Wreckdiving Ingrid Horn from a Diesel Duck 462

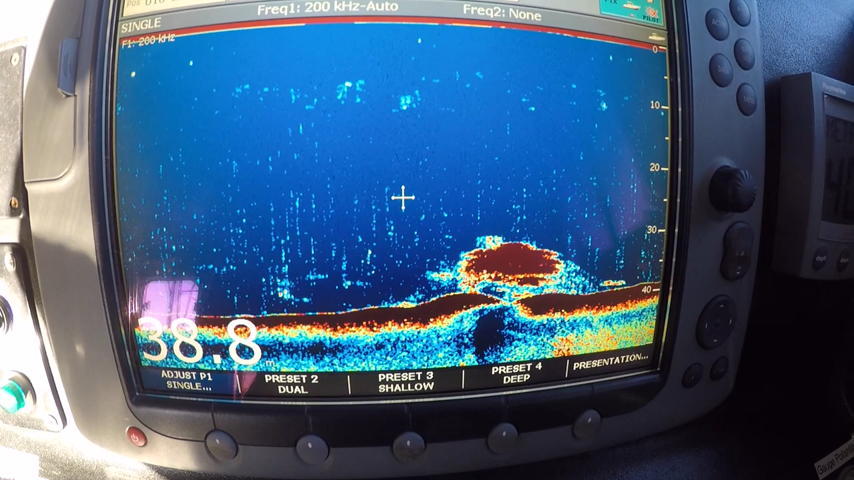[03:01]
consistent with the position should be according to our data from the Swedish Maritime Museum. So now we know exactly where the wreck is situated,
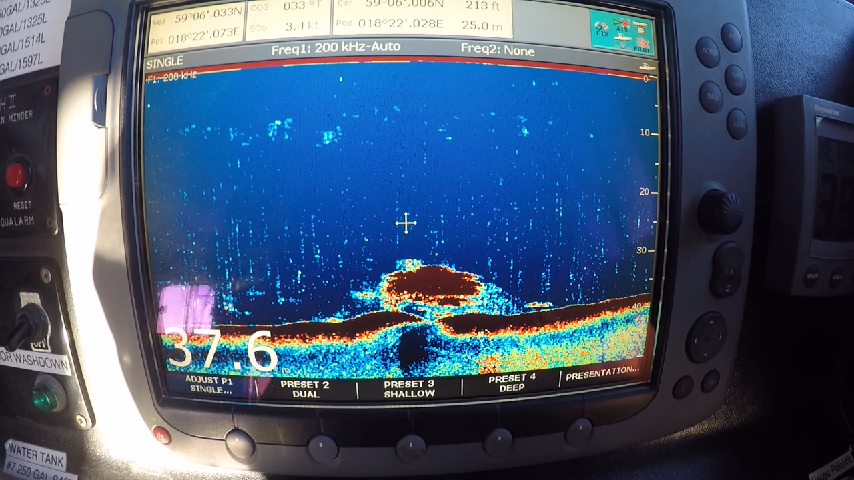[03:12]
and as it looks, the weather forecast is going to be